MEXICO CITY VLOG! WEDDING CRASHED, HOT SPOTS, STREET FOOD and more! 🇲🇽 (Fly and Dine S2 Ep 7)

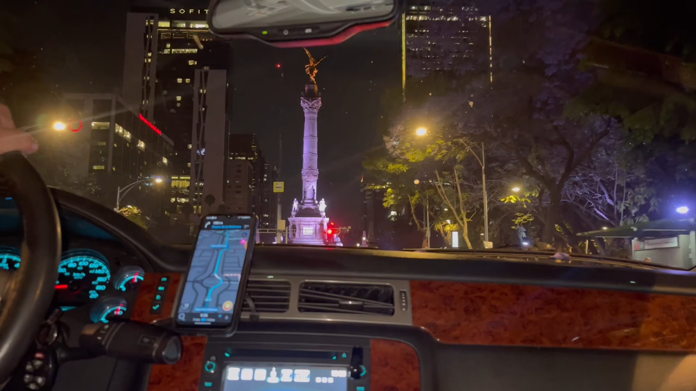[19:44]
This is Reforma. It is the main avenue in Mexico City. And that's the Angel of Independence, which you see in so many soap operas and shows. But as you know, here in South America, parties don't end at 12. That's right when they start.